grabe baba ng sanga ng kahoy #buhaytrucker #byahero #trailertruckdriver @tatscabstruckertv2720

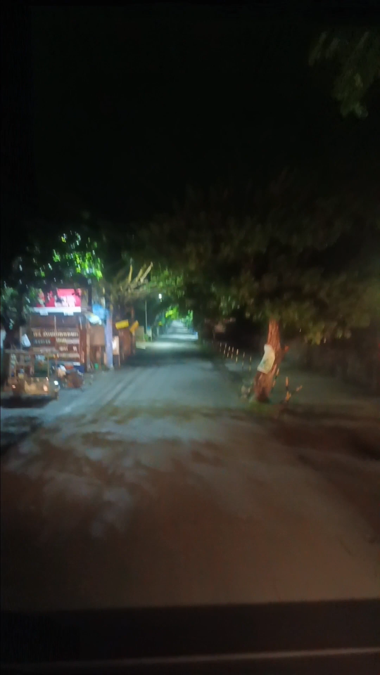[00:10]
hindi makita yung mga wire kung ano, grabe yung mga sanga dito banda, medyo maliwalas yung wire, wala na mga wire, mga sanga na lang ng kahoy.